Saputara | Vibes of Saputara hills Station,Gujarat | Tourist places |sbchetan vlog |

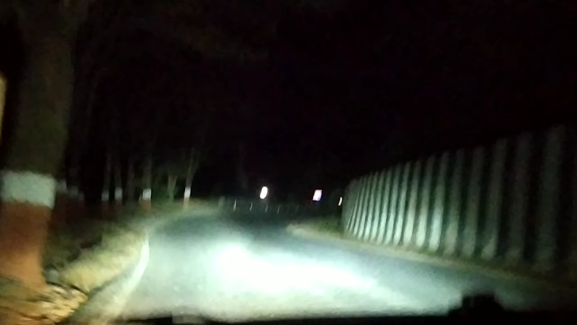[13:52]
रास्ते पर निकलते हैं अगर हमको कहीं पर देखने को मिल गया है तो हम आपको डिखाएंगे तो राट का ऐसा कुछ व्यू है और अभी हम सापुटारा को अलवीडा कहके अपने गर की तरफ निकल पड़े हैं गर जा रहे हैं लेकिन रास्ते में हमें एक